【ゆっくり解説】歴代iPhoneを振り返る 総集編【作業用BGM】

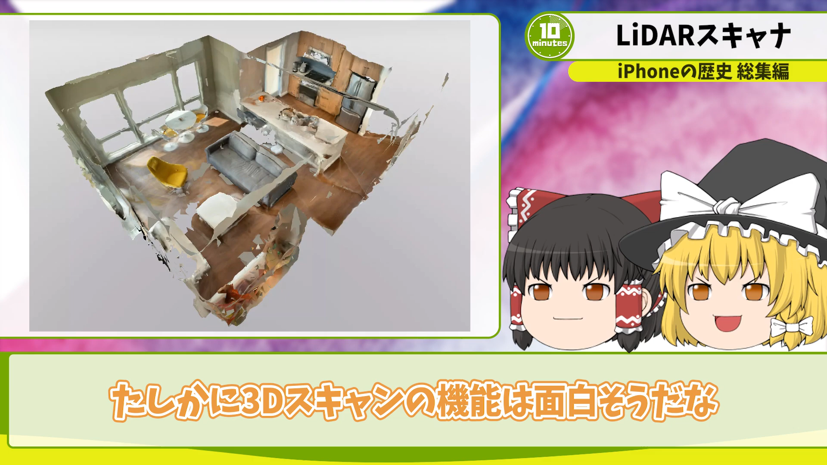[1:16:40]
せて距離や配置した際の雰囲気が把握できるからすごく便利なの確かに3Dスキャンの機能は面白そうだなただ今はまだ利用している人も少ないから今後のアプリ開発に期待したい機能になるわ次に本来であれば2021